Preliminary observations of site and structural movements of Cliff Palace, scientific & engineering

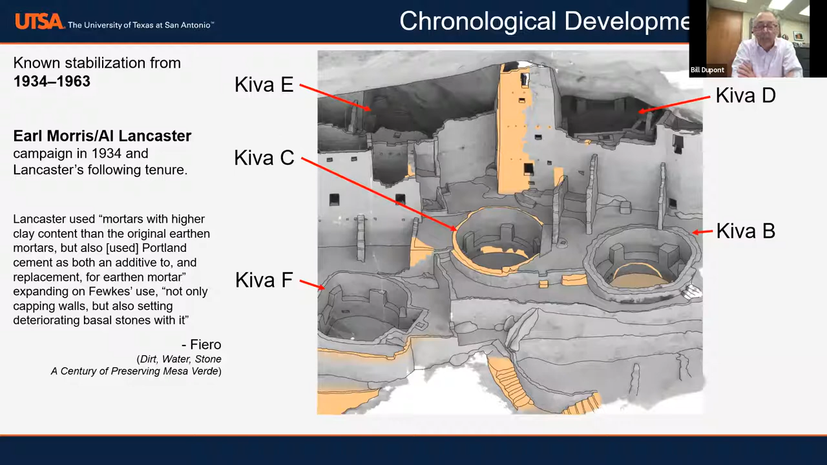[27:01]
And just looking at this same area, this is showing the places which we refer to as the Lancaster period, or, you know, Morris was part of that too. And many people worked on this, but we tend to just put the name of the leader in. And then in the full report, there's a lot more information. But this shows you where Lancaster did his work. Next one, James. And then you can see as the years go by,
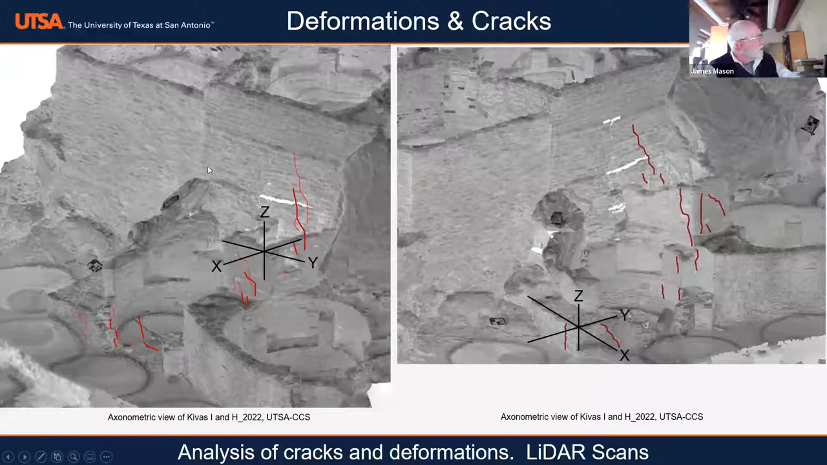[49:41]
And what's really wonderful about this is that later on, we can use that as a database to measure against. And here we're just showing some of the crack patterns that are occurring on these walls. And here are some of these kivas.